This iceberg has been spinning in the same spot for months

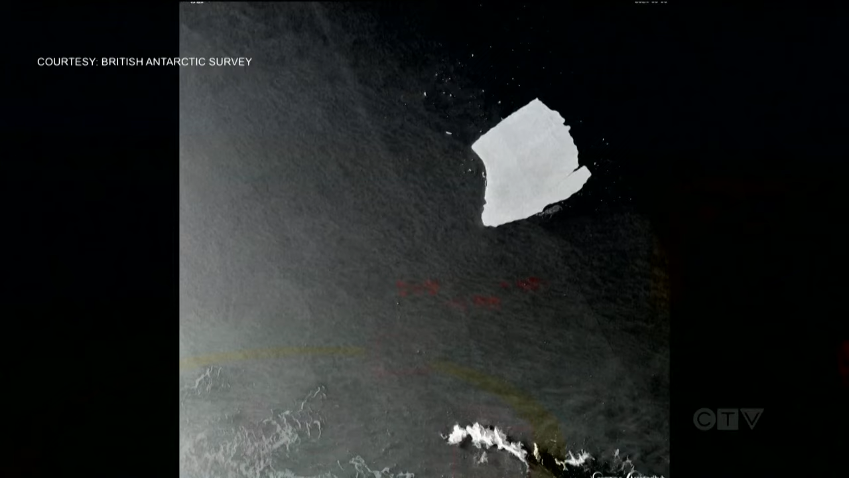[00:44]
lately it's only been turning about 15 degrees each day.
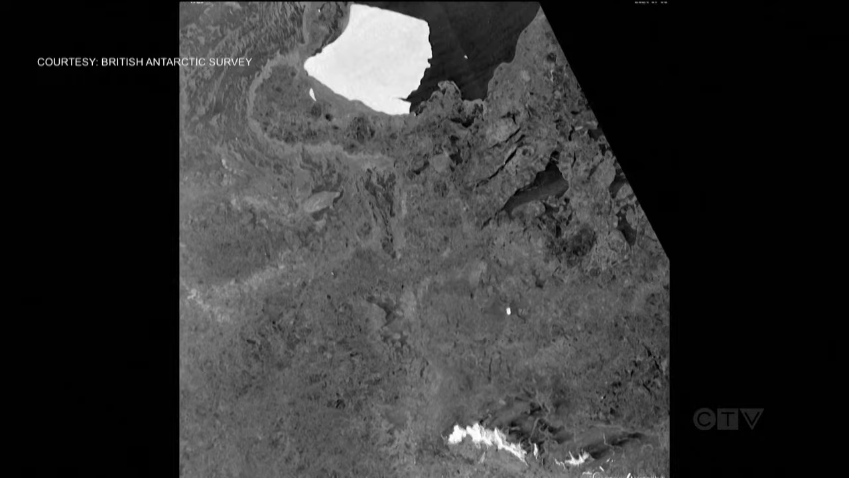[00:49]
And what we really don't understand is how long it's going to get stuck there.